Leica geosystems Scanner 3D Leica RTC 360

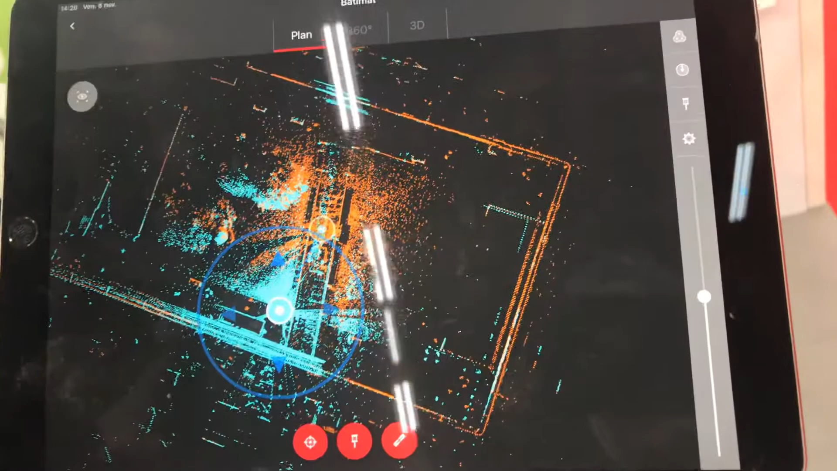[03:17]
Quand on a terminé tout ça sur le terrain, tous nos projets, notre projet est assemblé.